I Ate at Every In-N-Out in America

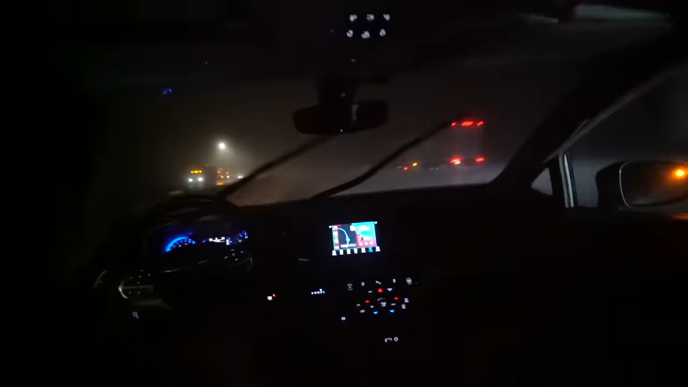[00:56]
The drive got super intense. Once the sun went down, it started raining like crazy.